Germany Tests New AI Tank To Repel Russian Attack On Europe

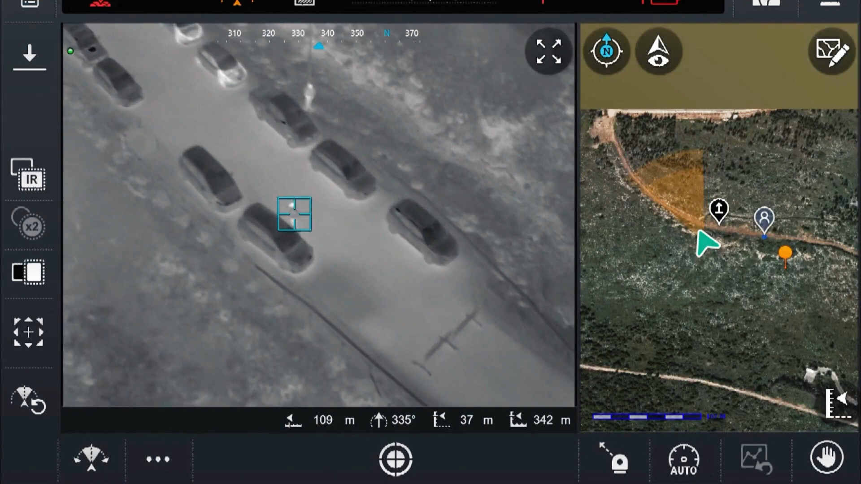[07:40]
and capable of flying up to 40km range day and night due to thermal imaging channel.